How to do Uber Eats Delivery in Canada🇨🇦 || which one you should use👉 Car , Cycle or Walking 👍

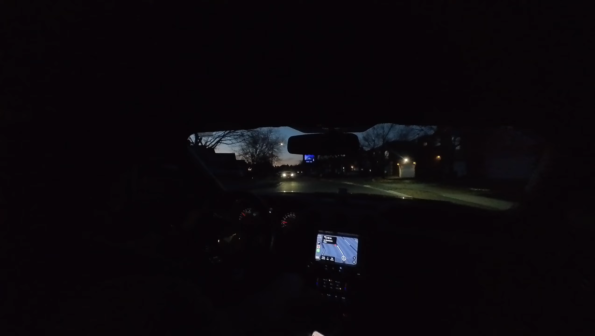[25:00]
14 कौन सा है 14 नम्टर है मारा 13 12 13 14 यह है भई यहां करेंगे ड्रॉप आप तो गाइस बंजे के गार आगे हैं और ड्रॉप करते हैं उसका फूड उसने का था बेसमेंट में यहां से साइड में